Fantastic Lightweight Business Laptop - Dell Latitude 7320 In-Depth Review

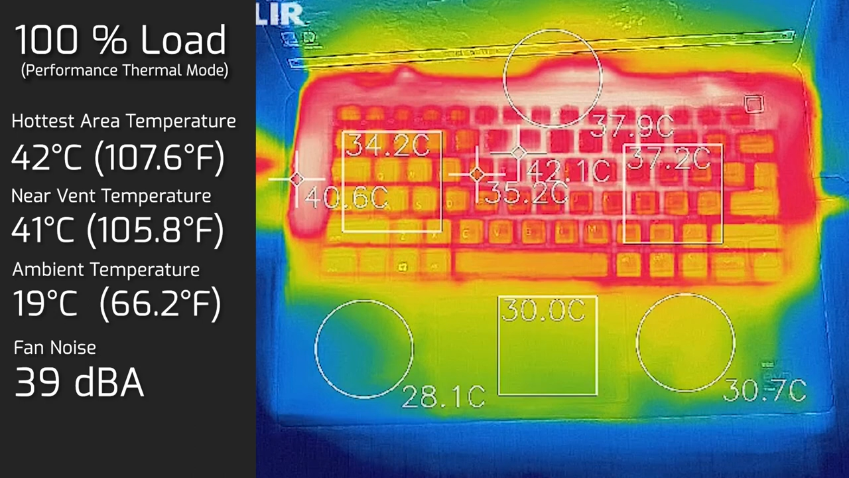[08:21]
And as for the fan noise it hit a maximum of 38 decibels. Then I put the computer at 100% load and the hottest area of the keyboard measured in at 42 degrees Celsius. And as for the fan noise hit a maximum of 39 decibels. I also measured the bottom back cover of the computer and the hottest area measured in at 42 degrees Celsius.
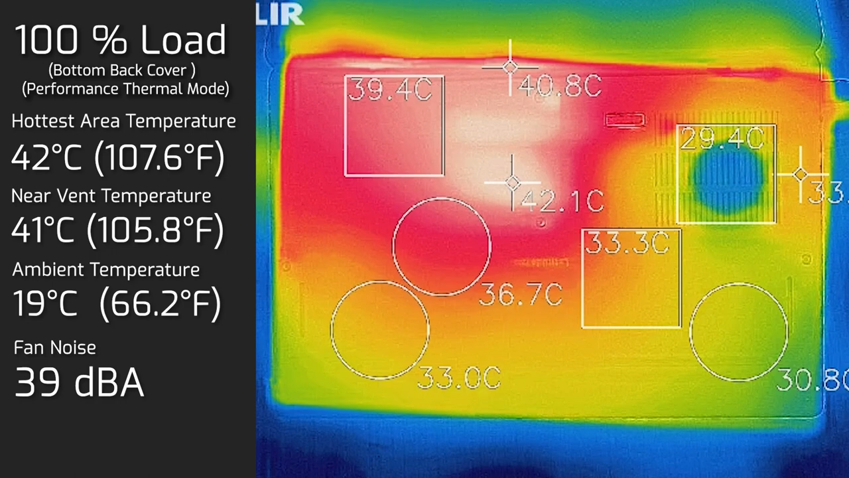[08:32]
And of course the fan noise was still at 39 decibels.